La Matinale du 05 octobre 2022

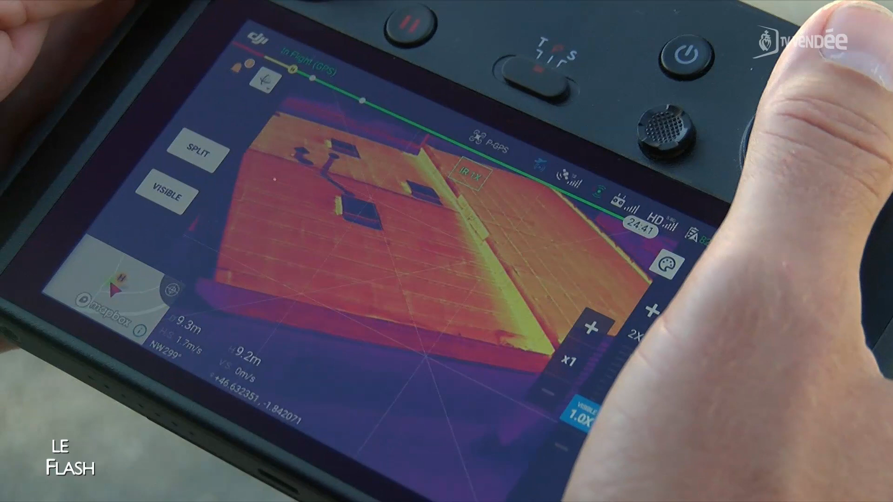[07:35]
C'est un drone spécifique thermographique qui permet de faire des images dans le rayonnement infraroude, donc dans le domaine de l'invisible,
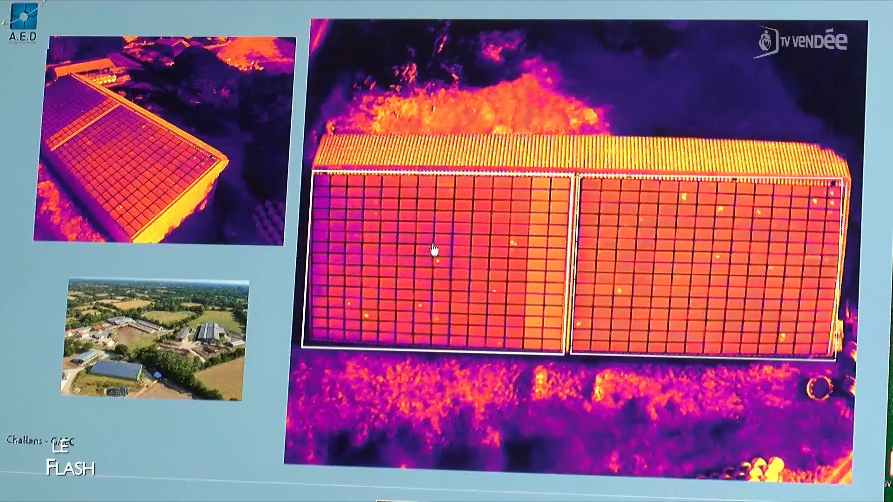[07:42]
pour la déperdition énergétique ou pour le contrôle de panneaux photovoltaïques.